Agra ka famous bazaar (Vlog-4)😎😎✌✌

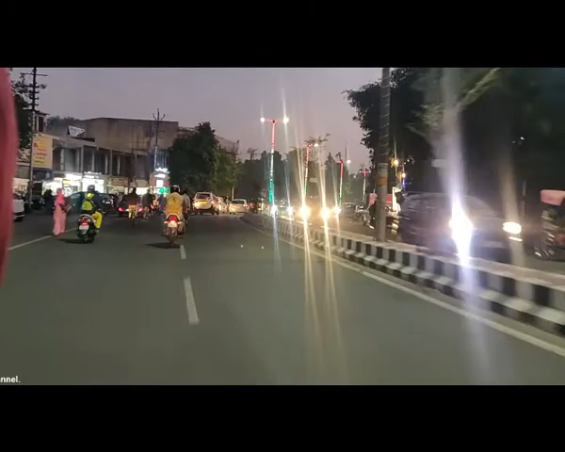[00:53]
آپ کو اچھی بتا دوئی ہے آگرہ کی ایم جی روڈ ہے جہاں ٹرافک آپ کو بہت ملے گا کیونکہ اس سائٹ سارے مارکٹ نہیں ہیں اور ابھی ہمارے سے ایک انسیڈنٹ ہوا کہ ہم جاتے ٹرپڈنگ
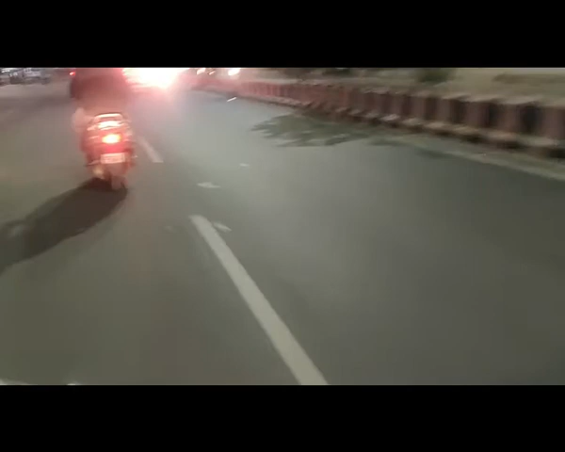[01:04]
کر کے تو یہاں کافی انسپیکٹر حوالدار وکرہ کھڑے تھے تو ہم نے ٹیلی پوائنٹ سے ٹرن
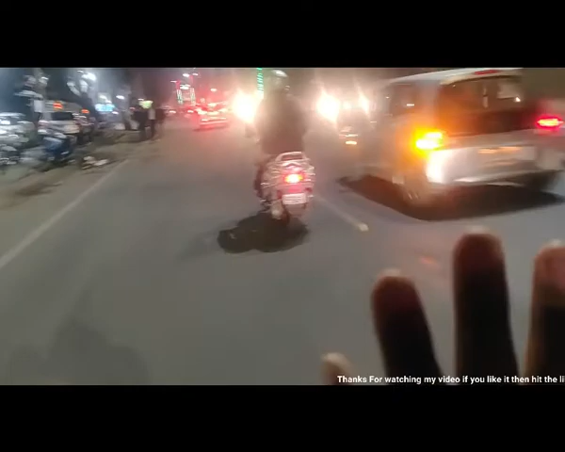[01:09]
لے کے سیدھے نکلنے کی کوشش کی تو ایک حوالدار نے دیکھ لیا اور وہ آیا بھگا بھگا ہوں کو
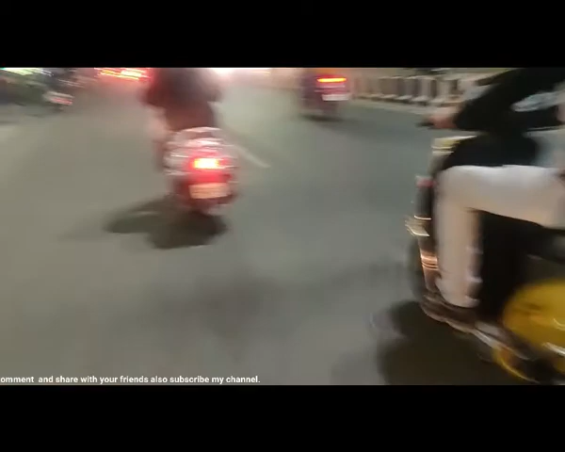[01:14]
پیچھے تو اس نے ڈنڈا ماننے کی کوشش کی لیکن بچ گئے ہم جھب گئے تھے کیونکہ
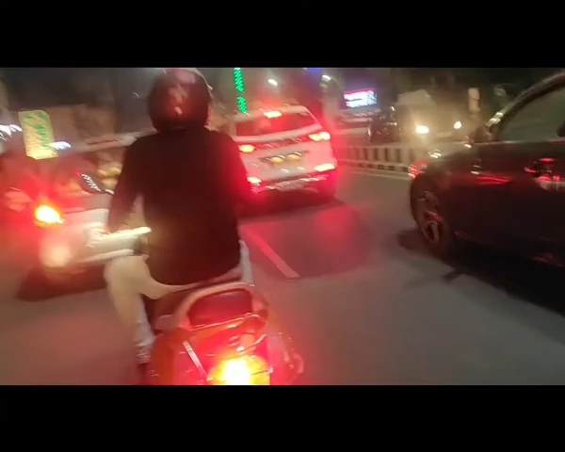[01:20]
اب انا اگر پڑ جاتا تو پیٹے ہوتے ہم روڈ پہ ہی سپارٹ ہوتے تو آپ کبھی ایسا نہ کریے گا
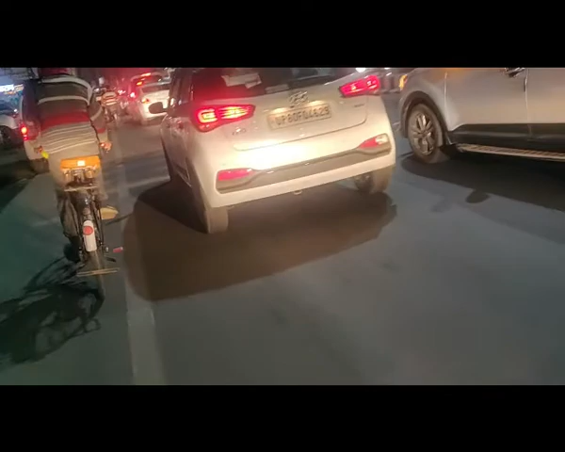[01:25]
اور یہ آگے ہیں ہم سدر بزار سے دورا ہی